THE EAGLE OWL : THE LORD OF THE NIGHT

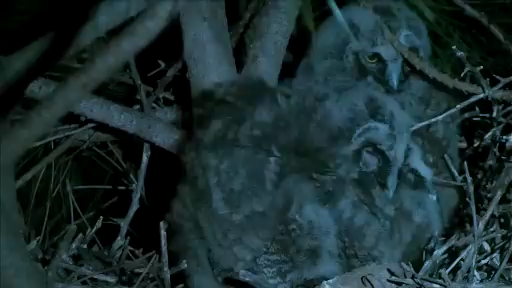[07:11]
The wind is not a good ally for nocturnal birds of prey. It makes its stealthy and precise flight enormously difficult, which is indispensable to capture the scurrilous rodents.
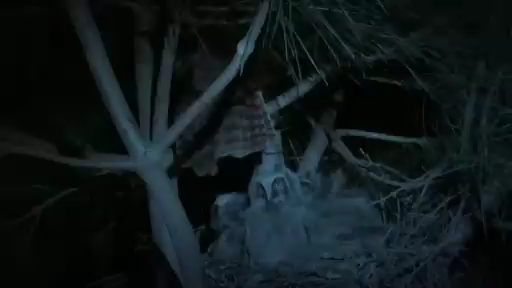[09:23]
Their nerve and mischief are often the object of much curiosity.
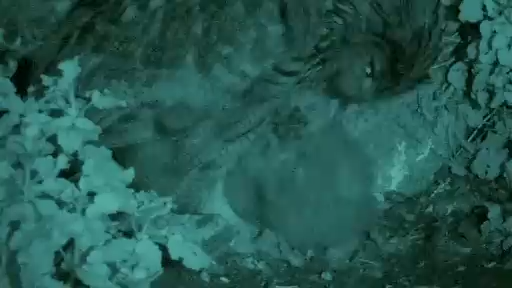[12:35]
Their mother teaches them to eat and protects them in the nest, while the male brings them food. After 3 weeks, they're able to eat and swallow alone,
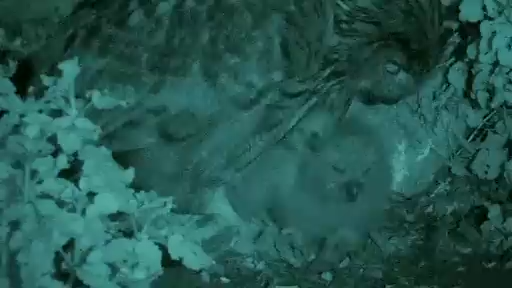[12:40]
and the female will be less present in the nest and thus participate more actively in hunting in order to satisfy their offspring's voracious hunger.